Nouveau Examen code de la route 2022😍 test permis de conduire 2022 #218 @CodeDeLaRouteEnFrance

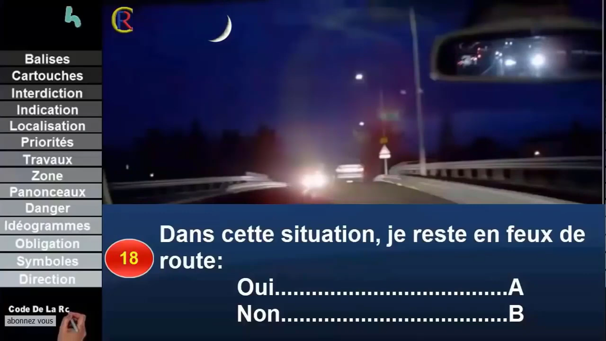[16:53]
Mais lorsque de nuit vous croisez ou suivez d'autres véhicules, vous devez passer en feu de croisement.